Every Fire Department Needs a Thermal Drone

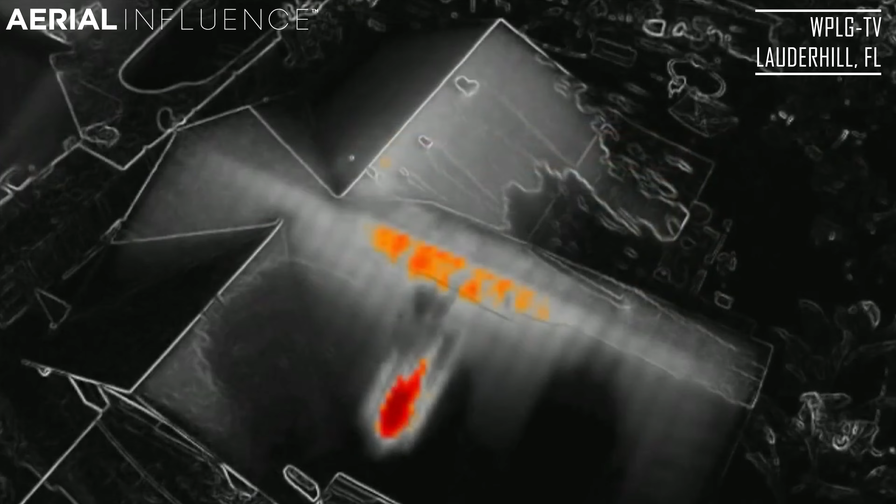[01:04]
they can see the source of the fire and exactly where the firefighters need to go in and attack.
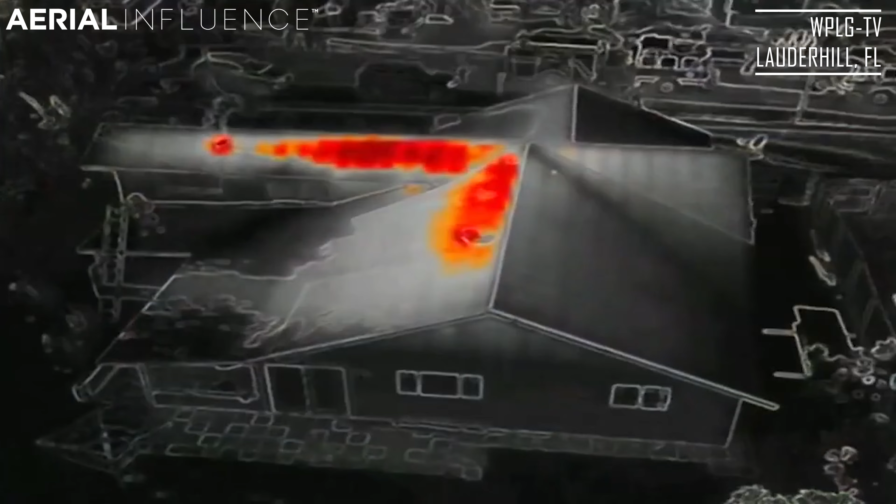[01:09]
They can go in and attack the source of this fire, putting it out before there's more damage, putting it out before anyone gets injured or gets hurt.
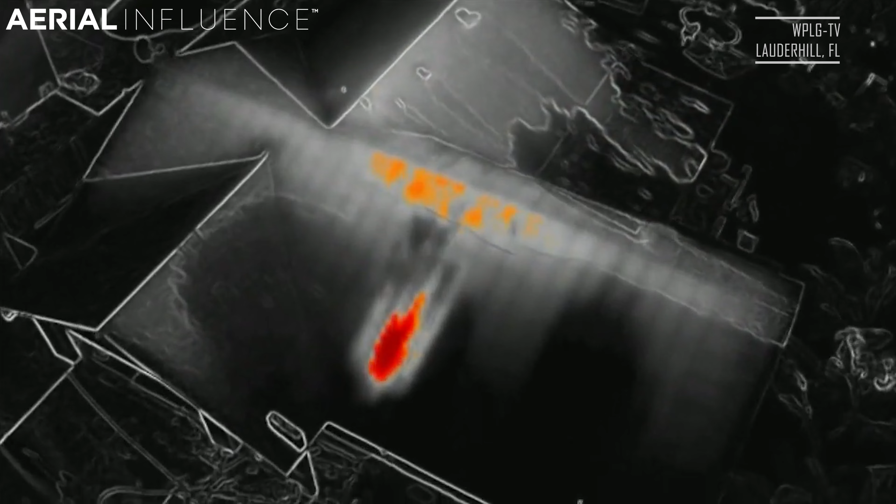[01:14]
I applaud the firefighters in Lauder Hill, Florida. I applaud their fire chief for having the foresight to look into thermal drones.
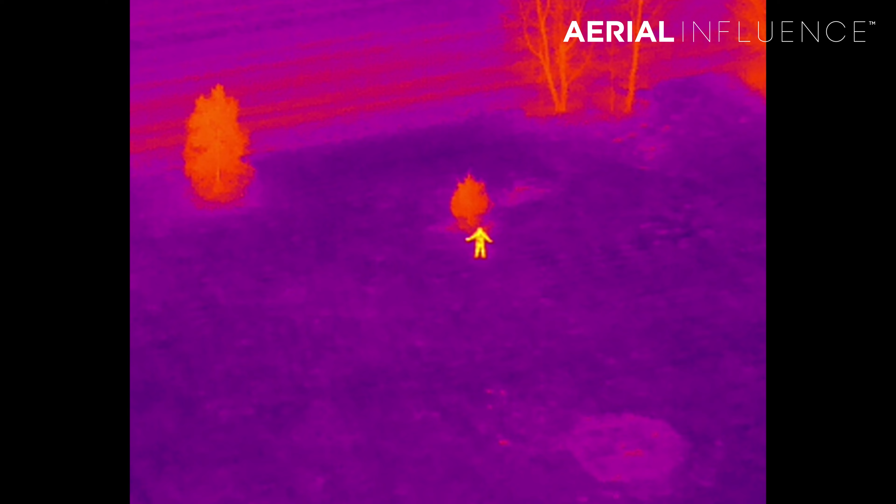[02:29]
But that drone is going to let you see the source of the fire, not only the source of the fire,
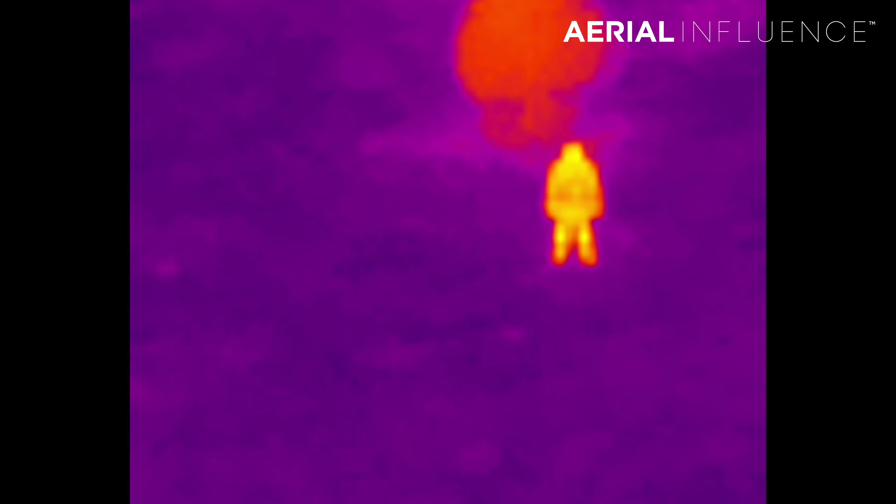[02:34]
but it also is going to let you keep track of the firefighters around the structure that you're actually working on. So you can see the heat signatures of every one of your firefighters around the fire and know where they are, know if they're safe.